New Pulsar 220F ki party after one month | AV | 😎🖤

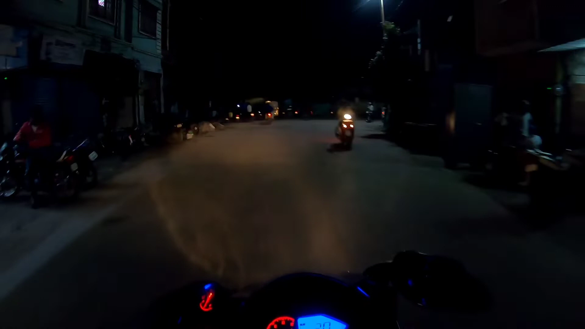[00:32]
सो व्हाट्स अप गाइस, सो कैसे हो आप लोग, होप यू ऑल एक्सट्रीमली वेल।
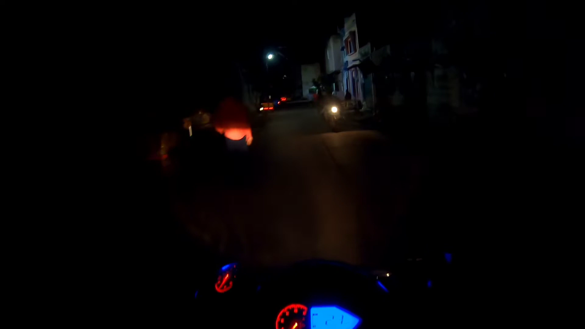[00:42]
लॉकडाउन के बाद इतनी ट्रैफिक कम हो गई कर्नूल में। ओह यहाँ के ट्रैफिक में जाम हो गए तो हो गया आपको।
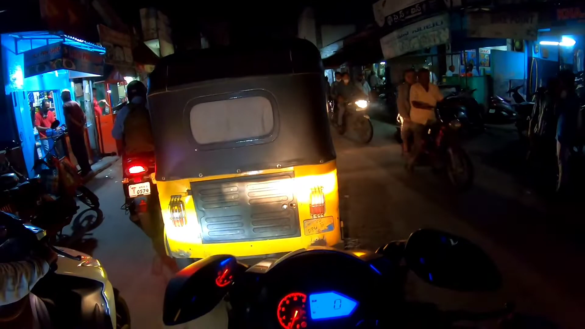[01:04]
ट्रैफिक नहीं बोला, यहाँ ट्रैफिक स्टार्ट हो गए। फिर यहाँ से जाता हूँ मैं राइट, बिकॉज यहाँ से अपने को टोल गेट जाना है।
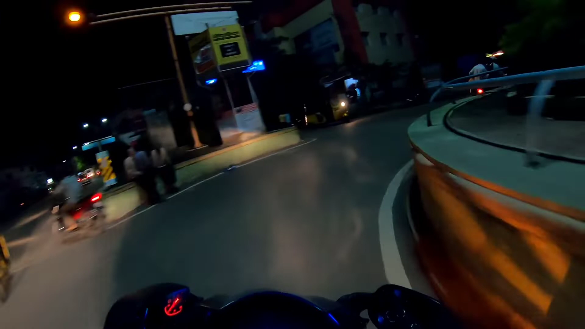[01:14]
बट यहाँ के रोड तो
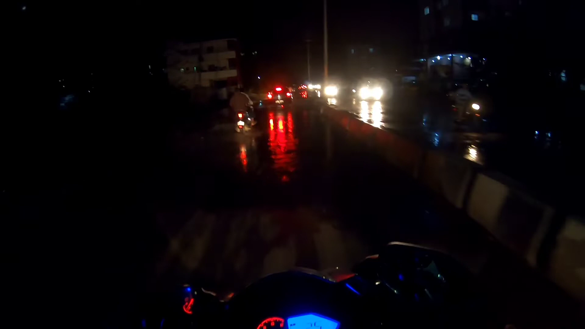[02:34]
ये रोड पे भी इतनी ट्रैफिक है, इतने गाड़ियाँ हैं और नहीं, बारिश का पानी यहाँ पे जाम हो गया।
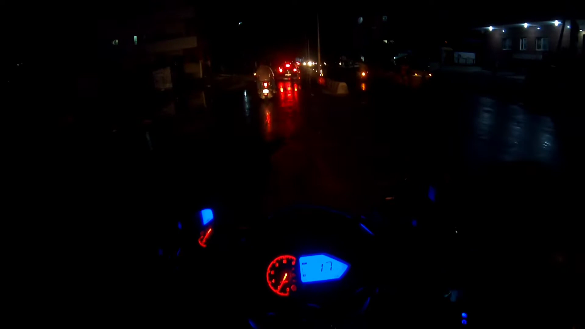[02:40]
चलिए शुरू करते हैं। यहाँ पे तो लाइट नहीं है, बट वीडियो क्लैरिटी कैसा आ रही कमेंट सेक्शन में बता देना।
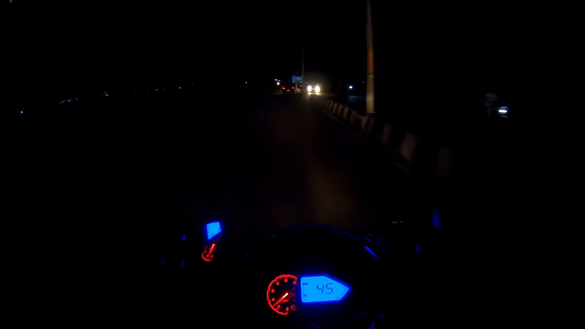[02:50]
तो नाइट का फर्स्ट व्लॉग मोटो करो मैं।
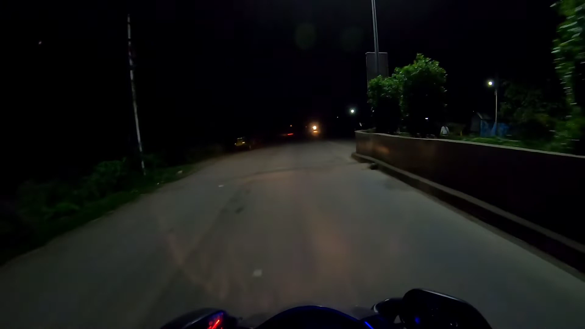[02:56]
ओह स्केरी।
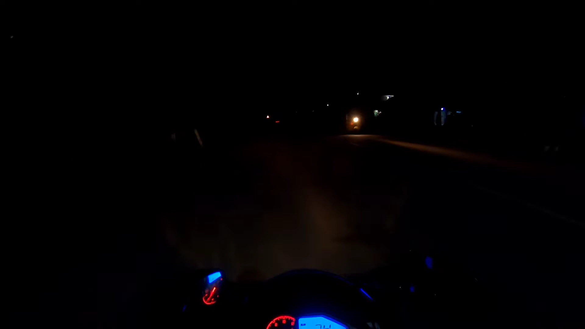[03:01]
अंधेरी रातों में यहाँ पे कच्चा कच्चा है।
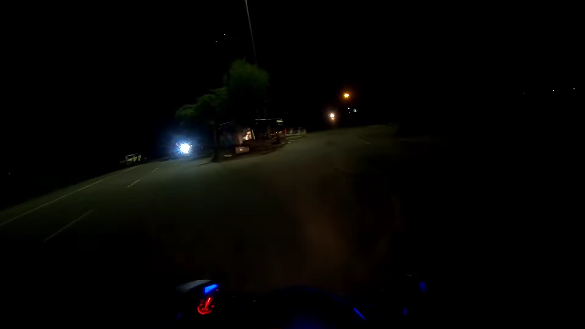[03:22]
हैदराबाद हाईवे लग जाता अभी यहाँ पे।